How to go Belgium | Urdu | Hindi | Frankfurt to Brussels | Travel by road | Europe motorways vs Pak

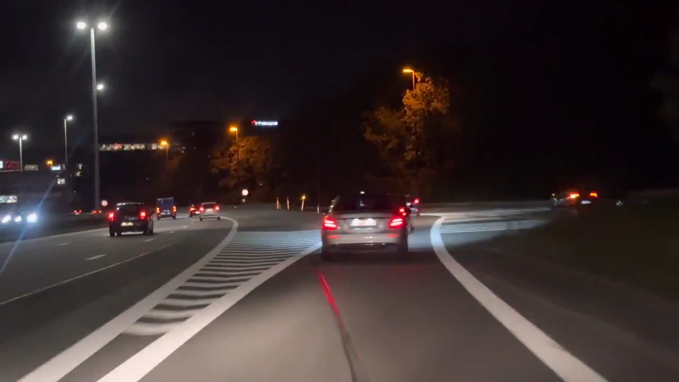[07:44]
اور بلکل ایسا ہی ہوا تھا شدید بارش کی وجہ سے میں نے ویڈیو بنانا بند کر دی تھی اور پھر دوبارہ بروسلز میں ائرپورٹ کے قریب آ کے کیمرہ ان کیا تھا اور اب ہم ائرپورٹ جو بروسلز کا انٹرنیشنل ائرپورٹ ہے اس کے بلکل قریب پہنچ چکے ہیں کسی بھی ٹائم میں اس میں داخل ہو سکتے ہیں تو یہ ہی ہماری ڈیسٹینیشن تھی اور پھر بروسلز انٹرنیشنل ائرپورٹ سے واپسی ہوگی
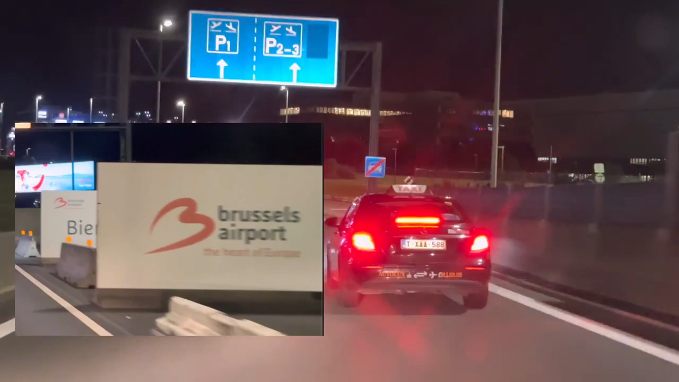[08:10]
جرمنی کی اور یہ لیں جی بروسلز ائرپورٹ آ چکا ہے تو یہاں سے اب ہماری واپسی جو ہوگی وہ ویا نیدرلینڈ نہیں ہوگی
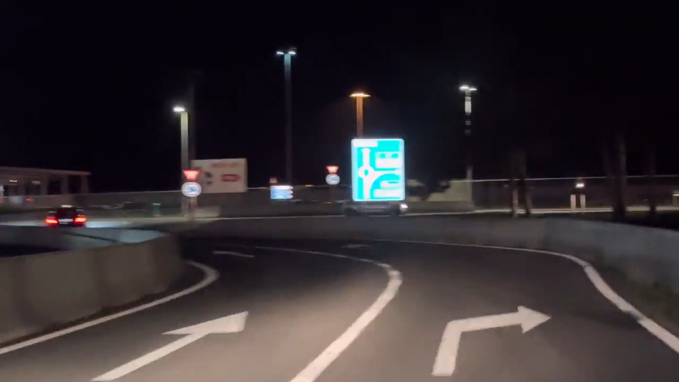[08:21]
بلکہ جرمنی کے شہر جو آخن ہے وہاں سے ڈائریکٹ یعنی اس طفح ہم ڈائریکٹ آخن میں انٹر
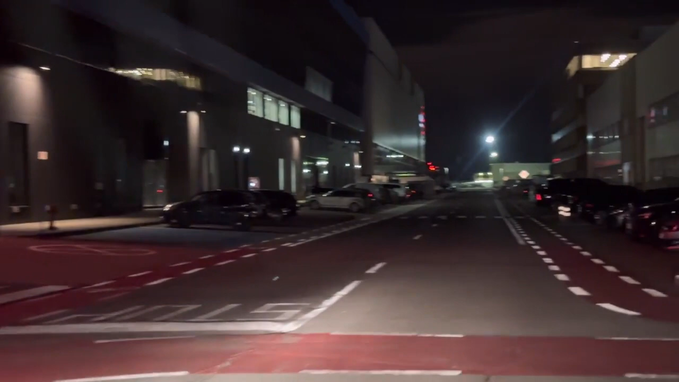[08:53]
لیے کرنا پڑتا ہے جو کہ رستوں کا تساروں کا پتا ہے لیکن نیویگیشن کا استعمال اس لیے کرنا پڑتا ہے کہ جہاں پہ ہم جا رہے ہوتے ہیں نیویگیشن ہمیں بتا دیتا ہے اگر کوئی ایکسیڈنٹ ہوا ہوا ہو یا پھر کوئی ٹریفک جام لگا ہوا ہو تو نیویگیشن ہمیں وقت سے پہلے بتا دیتا ہے تو پھر اس کا بندہ کوئی آلٹرنیٹ سوچ لیتے ہیں یعنی اگر راستہ چینج کرنا پڑتا ہے تو ایزیلی راستہ چینج ہو جاتا ہے تو ویورز یہ بروسلز انٹرنیشنل ائرپورٹ ہے